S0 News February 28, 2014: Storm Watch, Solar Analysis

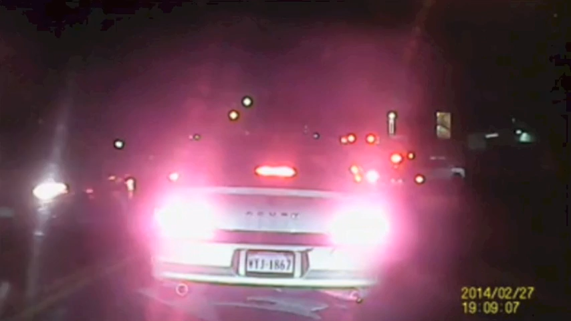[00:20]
Before we get going today, this video comes from Virginia, and the uploader claims that the brightness of the car lights in the video belies the beauty to which his eyes were privy. I can tell you that during my image enhancements, I estimate that that meteor could have been 10 to 100 times brighter without the brake lights in your grill.